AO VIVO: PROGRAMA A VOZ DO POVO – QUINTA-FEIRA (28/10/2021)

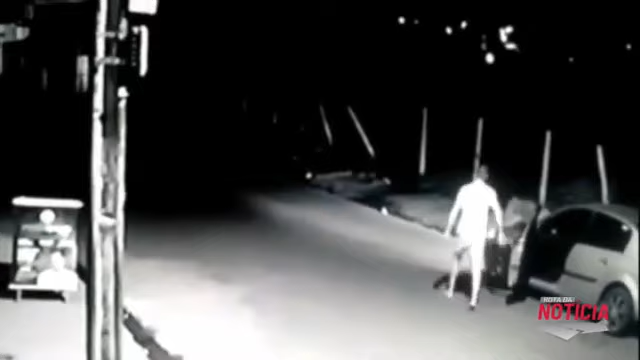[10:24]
A câmera registrou o momento que o jovem passou no carro, parou o veículo, conferiu o motor ou água do radiador e depois seguiu viagem. Tá aí, a última imagem dele com vida, essa imagem aqui que a gente está mostrando no programa. Ele parou o veículo, como você está observando, desceu normalmente, tranquilo. Ele, por ser uma pessoa que trabalha com aplicativo, um profissional do volante,